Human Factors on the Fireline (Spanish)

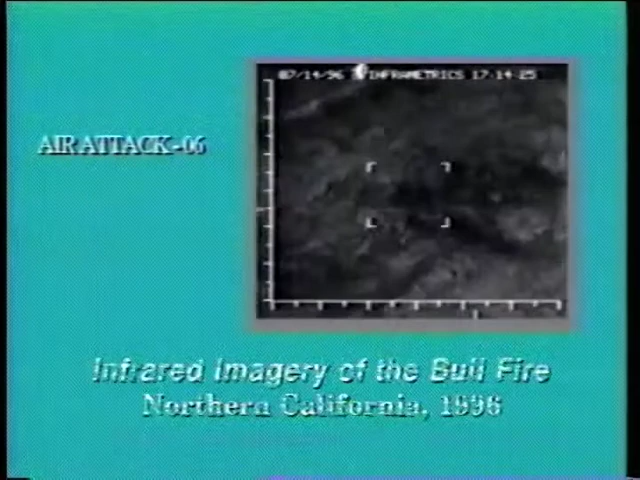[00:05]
Se está poniendo un poco caliente para ellos. Cinco días. ¿Está bien todo tu personal?